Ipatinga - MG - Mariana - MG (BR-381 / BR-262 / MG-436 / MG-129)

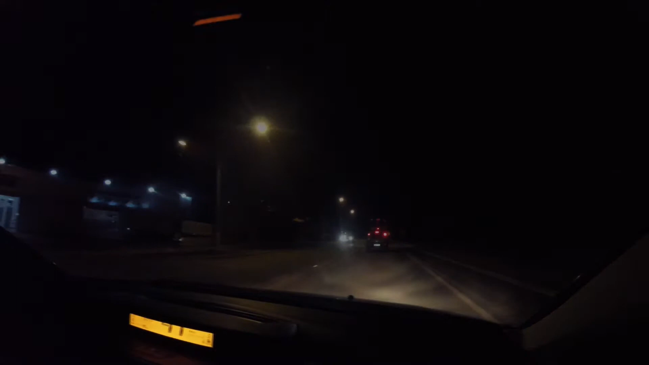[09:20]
A estrada tá muito boa. Asfalto, sinalização, olho de gato,
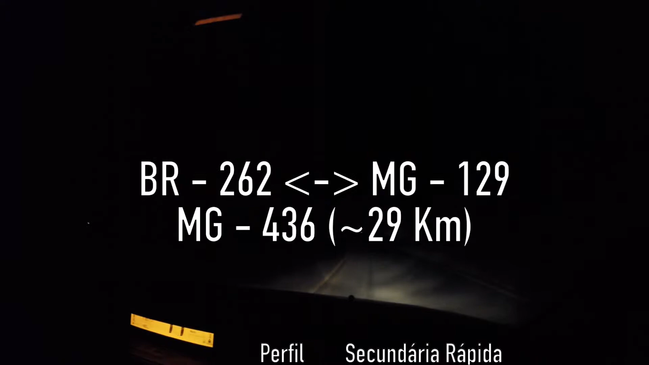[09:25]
placas. Ela só tem um problema.
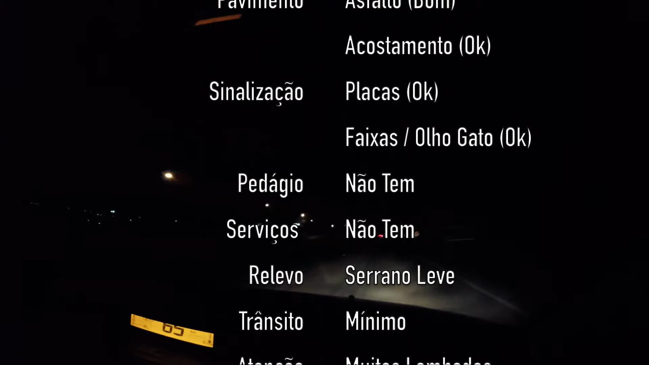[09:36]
Então você vem embalado, se parar em si é perigoso.
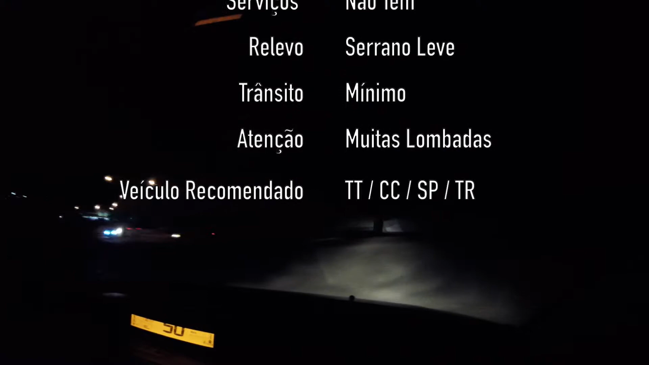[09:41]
Dá pra passar sem medo. Agora aqui a gente troca de estrada. A gente pega aqui a MG-129. Ela começa bem, asfalto, sinalizado, faixas, também não tem, olho de gato, placa, parece a que a gente estava antes. Um pouco mais estreita.
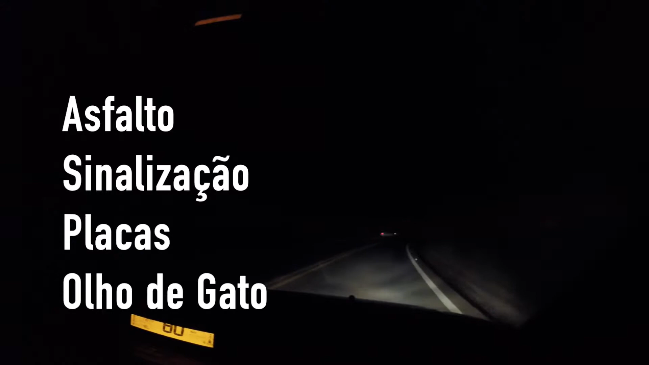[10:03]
E vamos torcer para não ter lombada, porque a
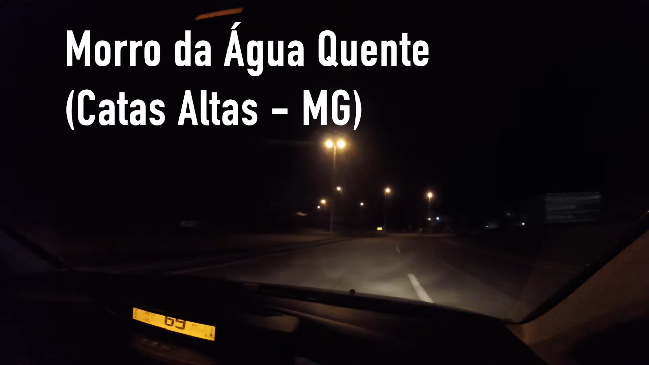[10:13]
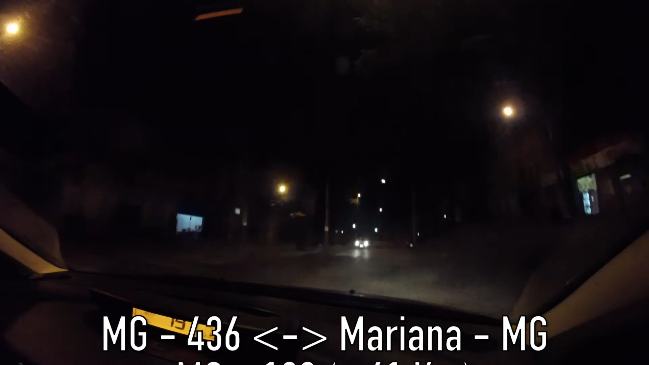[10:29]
Percorremos aqui a MG-129. A estrada está muito boa. Asfalto, sinalização, olho de gato. Ela não tem acostamento, ela é toda pista simples.
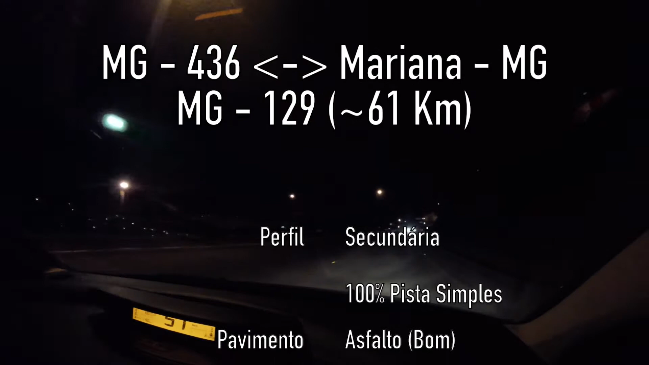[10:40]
Bastante sinuosa, ela é uma estrada serrana,
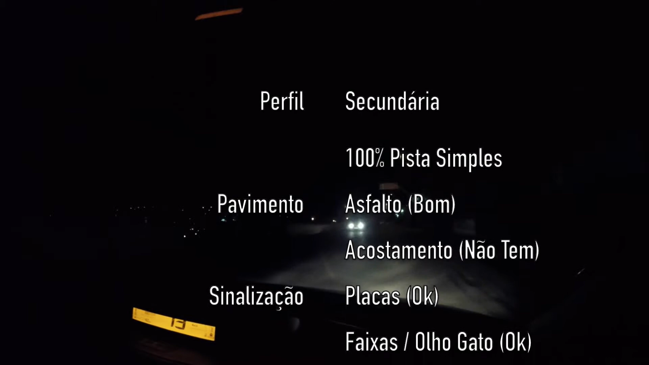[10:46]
lenta, vários povoados, várias cidades. A estrada é boa.
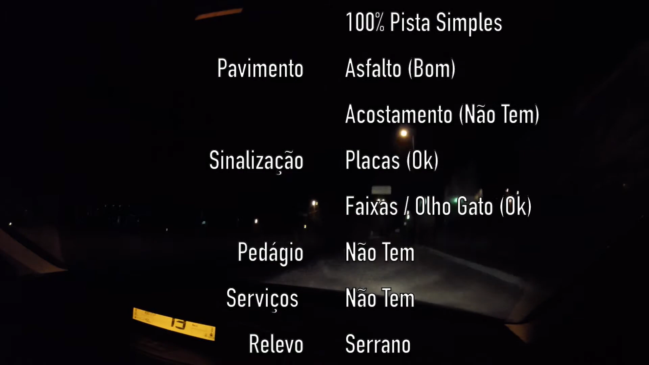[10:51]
Está à noite, que é uma situação piorada, vamos dizer assim. Eu vou passar bem, pois aqui em Mariana, chegando em Mariana já, tem bastante lombada. E aqui por dentro a gente continua nela em outras lombadas.